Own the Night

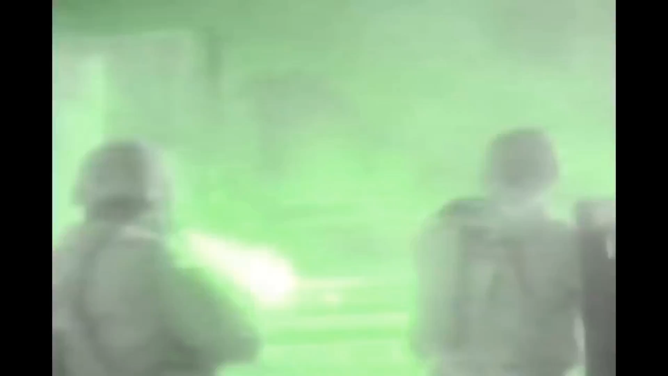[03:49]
Something else to consider when planning to conduct operations at nighttime is the lunar illumination level. Or, in other words, how bright the moon is.
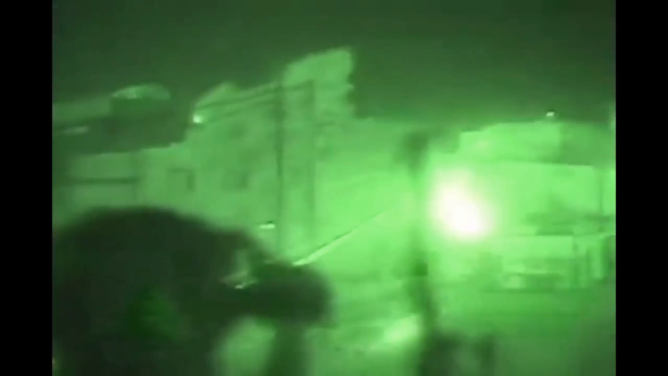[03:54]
Everyone is familiar with how the moon goes through phases, but knowing their precise percentage of illumination, or illume as it's called, is absolutely mandatory, especially for those using night vision devices.
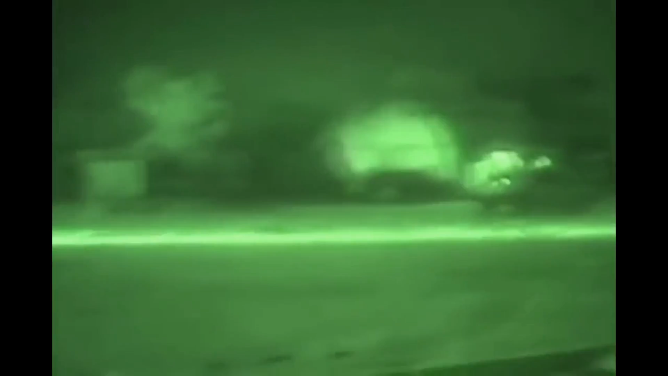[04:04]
Now, there are many different sources for getting illumination data, but the best source has been in the past the U.S.
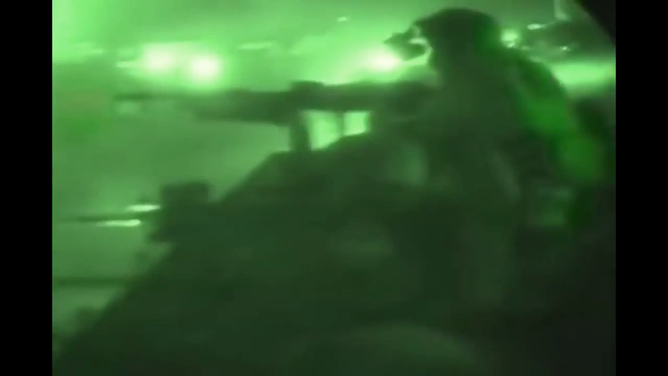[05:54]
which increases their chances of an accident or flying into a mountain. But on the other hand, if you conduct an operation under a full moon with a high illumination level,
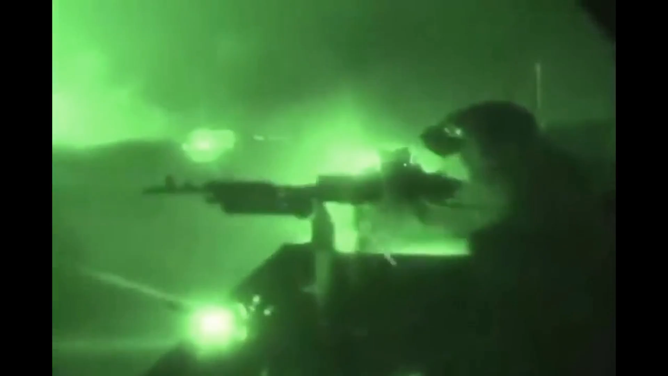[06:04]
you won't be able to use the darkness to your advantage as much, because it will be bright enough for you to be seen by everyone who doesn't have a night vision device.
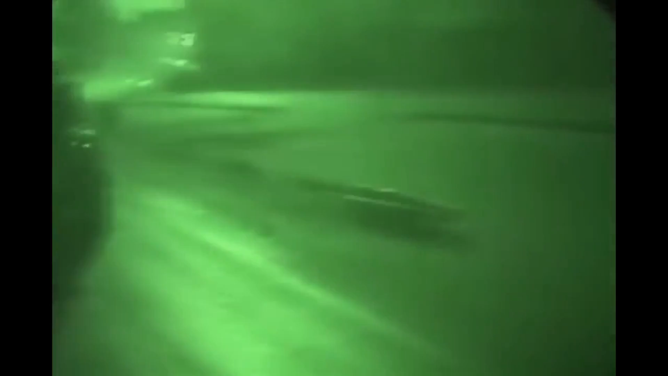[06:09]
Nothing is quite so unnerving as walking around under nods
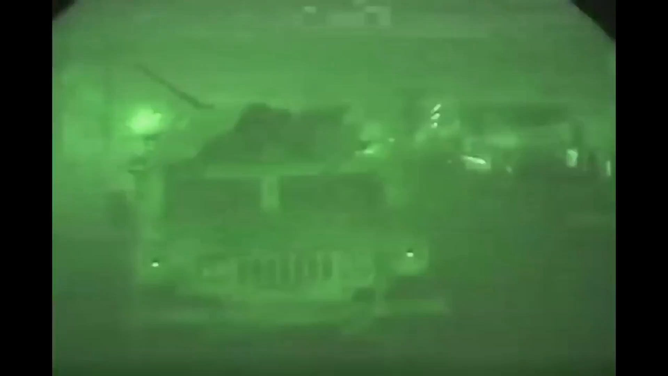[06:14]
and seeing someone without nods see you and point at you because you thought you were covered by darkness, but you really weren't.
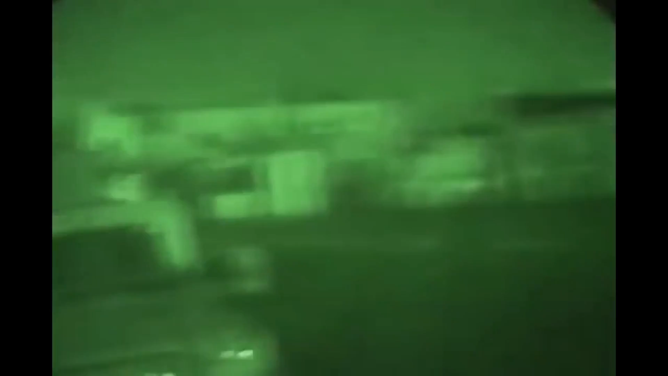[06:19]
So that's why all of this data is so important.
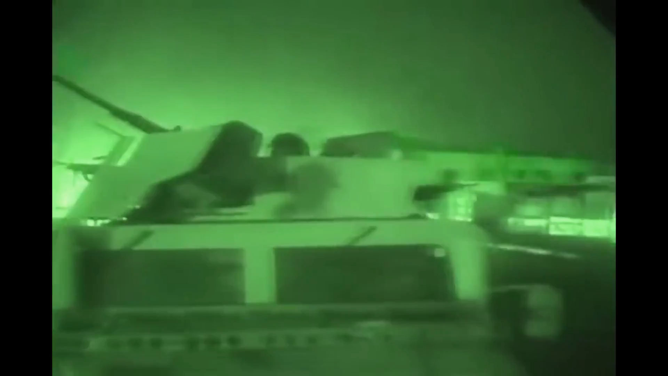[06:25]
Night vision devices are a massive force multiplier, as they allow us to see things in environments where others cannot.
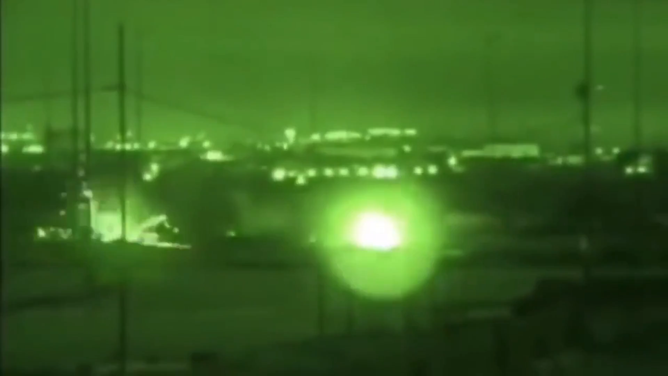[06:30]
However, this technology isn't as effective as it could be, and might actually be more of a liability than an asset in certain situations if you don't take into account seemingly unimportant data like twilight and illumination data.
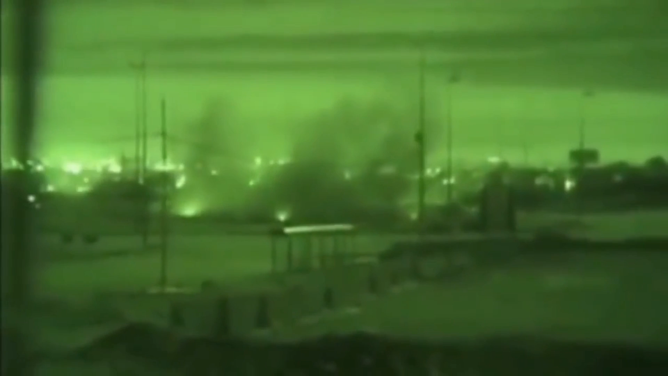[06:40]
Knowing the precise moments when you will be visible to an adversarial force is critical for not just operating during the night, but truly being able to own the night and fight in the shade.